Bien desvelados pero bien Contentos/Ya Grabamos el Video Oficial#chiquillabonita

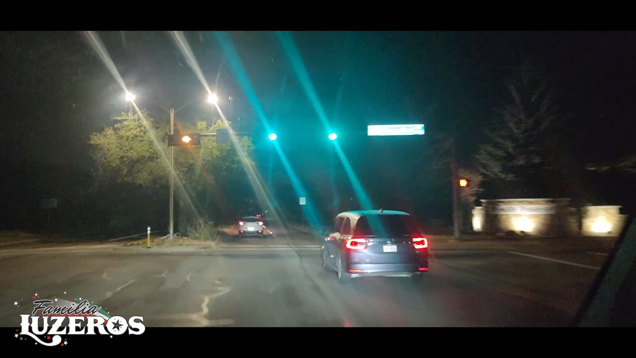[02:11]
Sí, pero miren, veníamos mirando ahorita a mi esposo y yo cómo está aquí el camino. No sé si alcanzan a apreciar. No los árboles. No, día, no grabé. Miren, ¿sí ven todo ese regadero? Quizás no. Sí, sí se alcanza a ver. ¿De verdad? Ajá, todo ese regadero de árboles. ¿Allá abajo de los árboles? Sí. A ver, acércalo, ¿ven? No, hombre, sí, aquí se ve bien clarito. Está peor que es cuando podan los árboles.
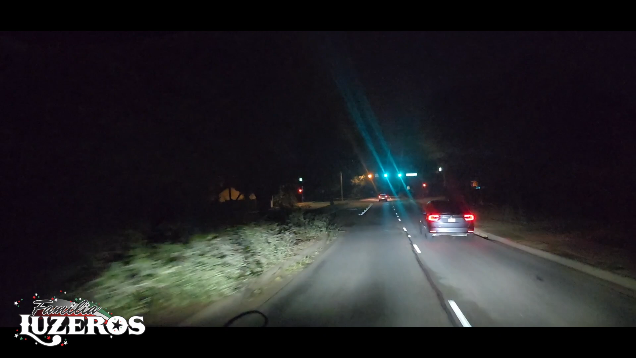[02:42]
Está el quebradero de ramas grandes. No sé, hombre, yo quisiera saber cómo trabajó eso de cómo cortó las ramas. El hielo lo tostó, Ricardo, y pues se estrelló, como quien dice, estrelló. Pero si te fijas, mira, corrimos mucho por aquí alrededor hoy. Y donde quiera está igual.
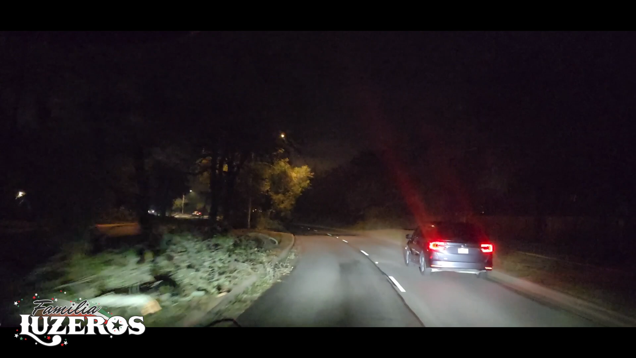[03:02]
Donde quiera. Sí. Ahora te voy a decir algo. Nosotros nos estábamos quejando allá en Houston porque me quemó las palmas. Ya, yeah, mira, ¿ves? No, pero sí quebró bien, pero las ramas aquí bien, bien, bien. Sí, mira por acá, todo bien. Ay, mano. No, hombre, hay bastantes árboles quebrados del hielo. Luego también cuando veníamos temprano, miramos que abajo, así como en las raíces de los árboles, había todavía bastante hielo acumulado.
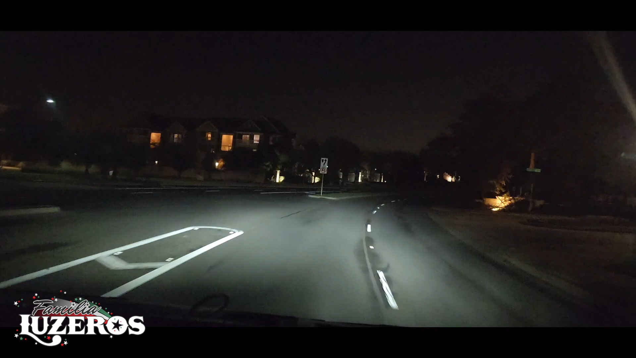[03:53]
Mira, yo pensaba que decía High School, mira. Oh, sí. Ese es el que hace muchos accidentes. Es como la escuela... Es el pre-kinder. Ándale, para traer a Francisco. Yeah. Oh, Jesús. Miren cómo está por allá de las ramas. Allá todo. Todavía se alcanza a mirar. Aquí ya limpiaron. Aquí en el medio, allá más atrásito ya empezaron a limpiar. Pero toda esta otra orilla, sí hay bastantes árboles caídos.
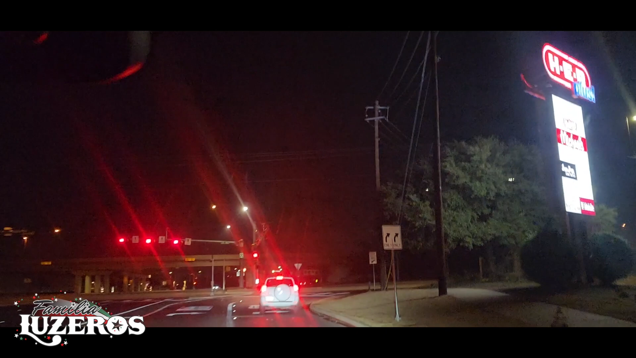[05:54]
Vamos a pegarle para Houston ya. Pero está todo bien tranquilo ahorita. No hay trafical, no hay. In a quarter of a mile, keep left onto okay. US. Ya nos vamos a subir aquí. Now keep left. Acá me lava. Sí. Mira, acá me lava. Aquí fue donde agarramos el 183.